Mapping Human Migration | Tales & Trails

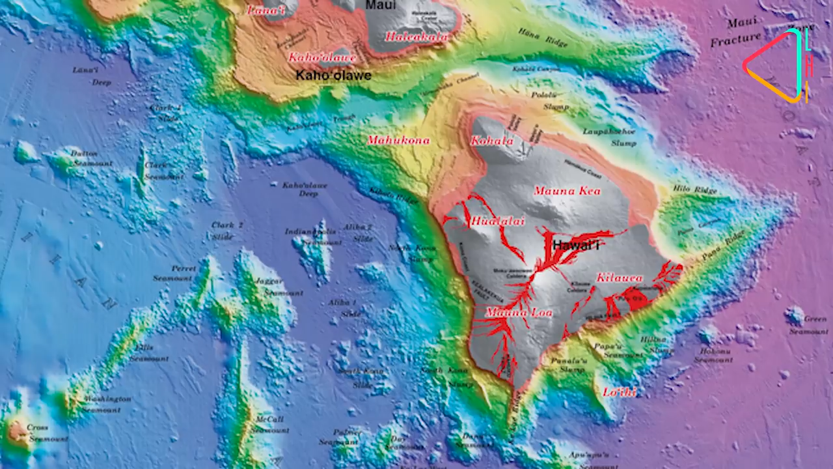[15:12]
Places like Hawaii, the volcanoes on the big island, Mauna Loa and Mauna Kea, have been revealed to actually extend from